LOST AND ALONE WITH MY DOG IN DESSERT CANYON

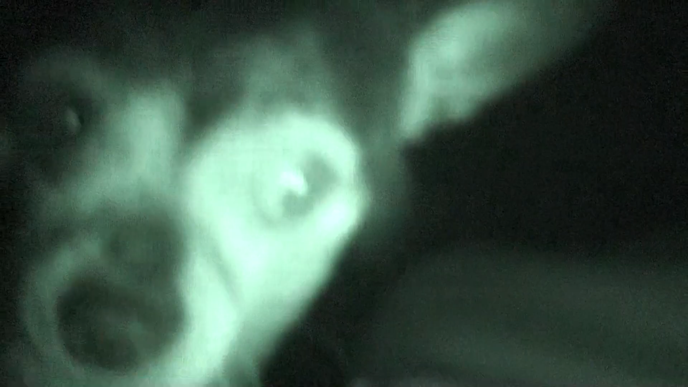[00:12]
like i want to go outside it's too dark for you to
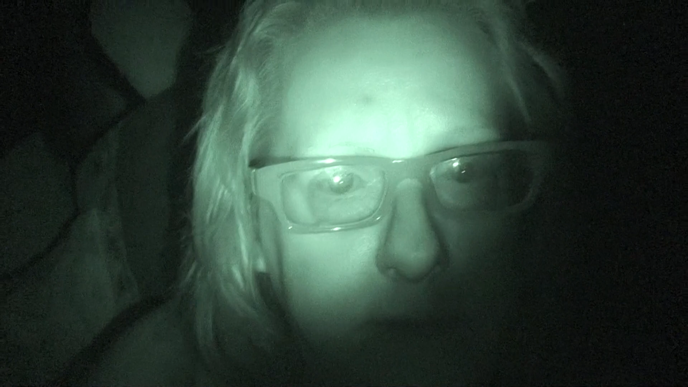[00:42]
can't seem to go to sleep it's too uncomfortable thinking about crawling over to the other side see if i can do that um i don't know okay if i do i'll come back on for a minute i've only got 56 minutes left of record time anyway with night vision on it's all i have so
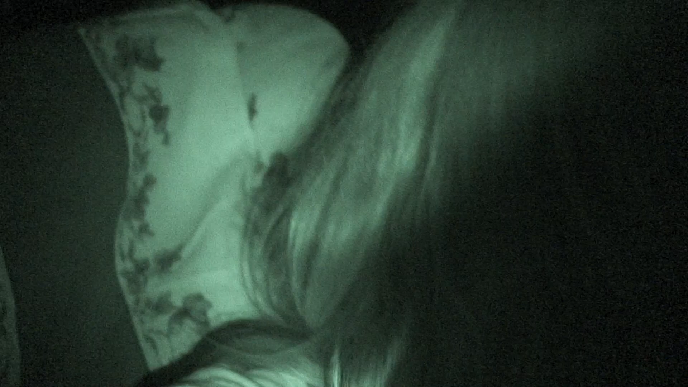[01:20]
this is so scary i have like the sound of the crickets though
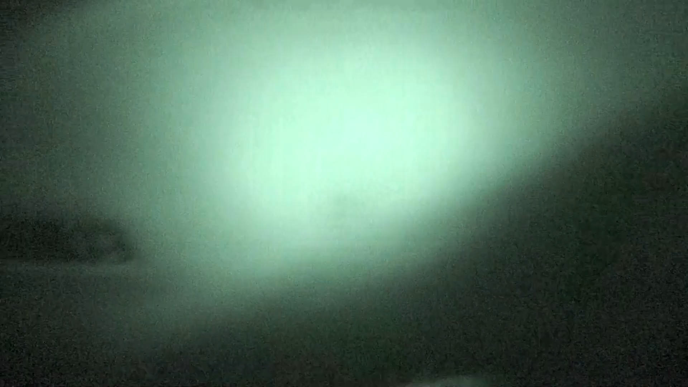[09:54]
it's um it's really really creepy out here
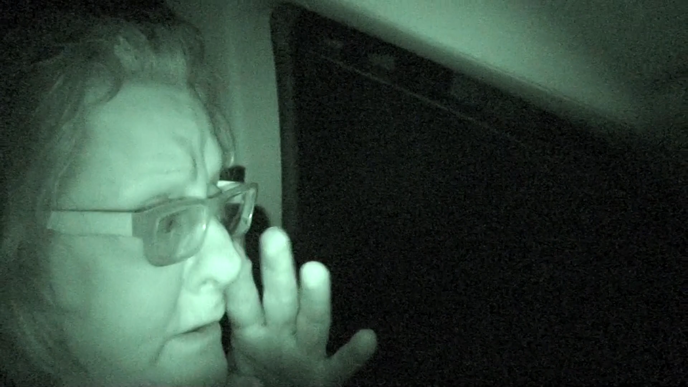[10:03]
and you can't see anything it's pitch freaking dark i'm gonna turn the i'm gonna turn the night vision off and uh say good night i got i was just saying i got 46 minutes left and
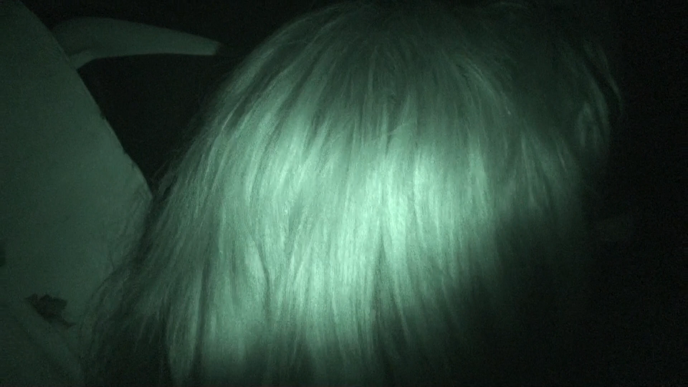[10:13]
all right we're gonna try to move my dog and see if i can get a little sleep okay please subscribe
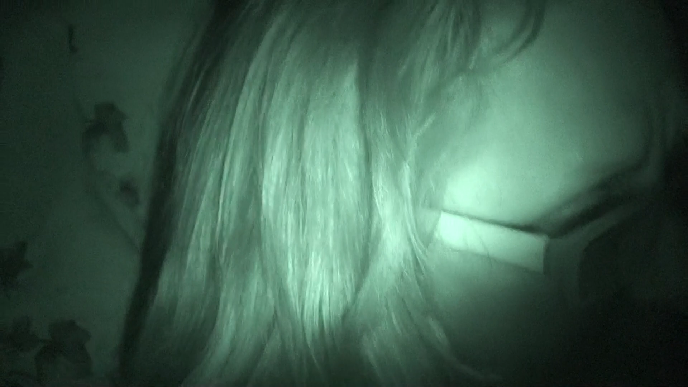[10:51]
minutes left and i will if something goes on in the night i will um turn this back on and and do a little more video in for you all
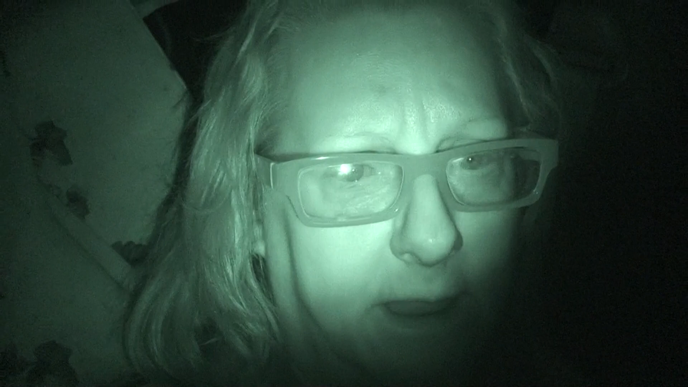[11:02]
right it's creepy creepy creepy this is how dark it is i'm gonna turn this off and uh